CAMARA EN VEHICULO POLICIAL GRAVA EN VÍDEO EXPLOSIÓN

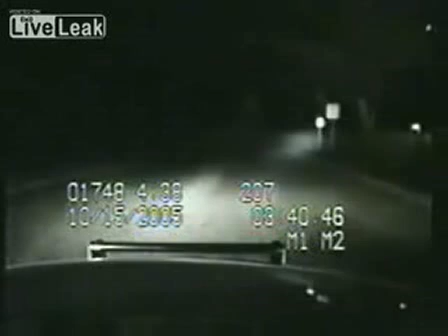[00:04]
12-4 Central, we just had a huge explosion. We've got a massive fire out here on Dunley here at the Royal Yard. We've got some stuff on fire. 1-4. Just lost power down here on the hill. 1-4.